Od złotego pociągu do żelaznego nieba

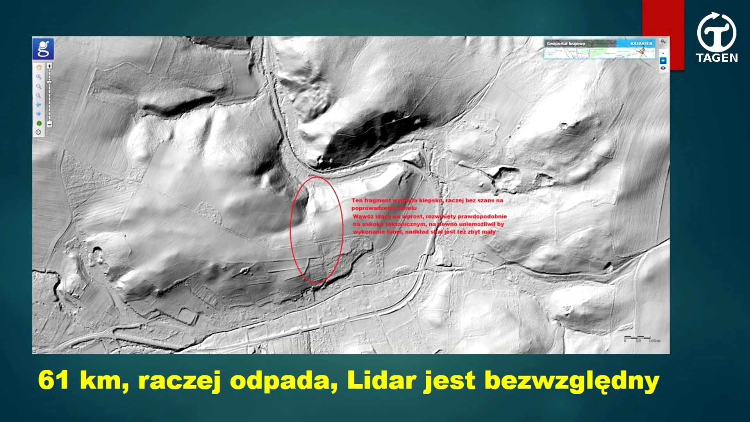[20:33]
I na tym miejscu nie ma żadnych prac. Wszystkie. To jest bezlitosna technika, która prześwietla przez roślinność. Jeżeli ktoś ma w miarę wprawne oko, zobaczy, że w tym miejscu nie ma prawa nic się tutaj znajdować. Żadnych wentylacji, nic. Tu są jakieś drobne łomiki, ale to wystarczyło. W październiku zmniejszona rozdzielczość, niestety.
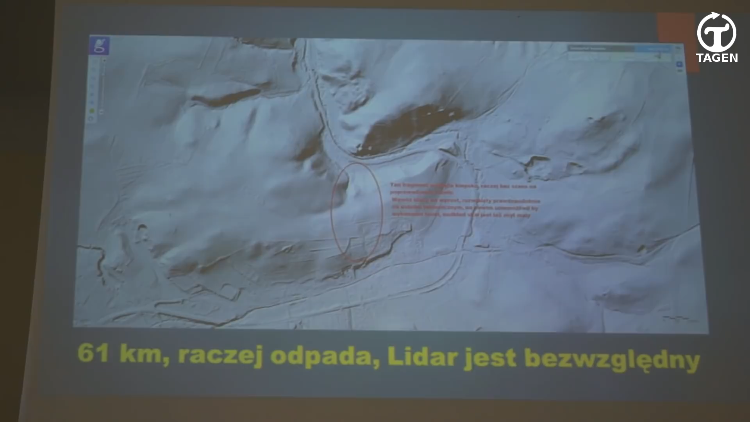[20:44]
W związku z tym, to tej jakości już nie możemy zobaczyć takiej, takiej jak było kiedyś, ale po prostu można zobaczyć, że właściwie tam nic nie ma. Jak widać, ja się tym interesowałem od dłuższego czasu.
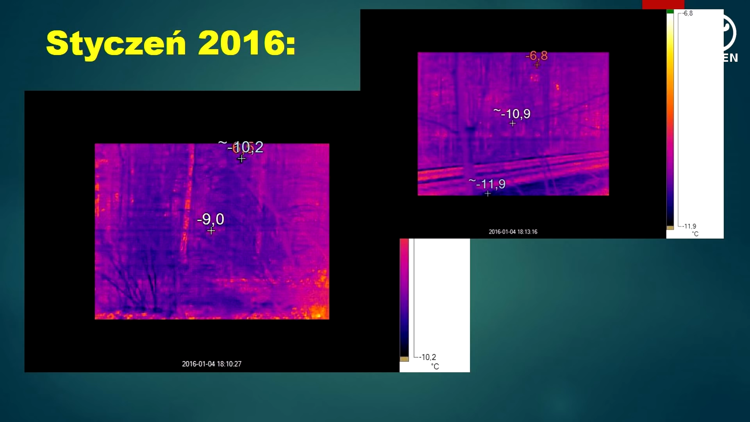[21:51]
61 kilometr jest totalnie niemy. A teraz 65 kilometr to jest zdjęcie z października. No i to właśnie ta, ta właśnie słynna skarpa.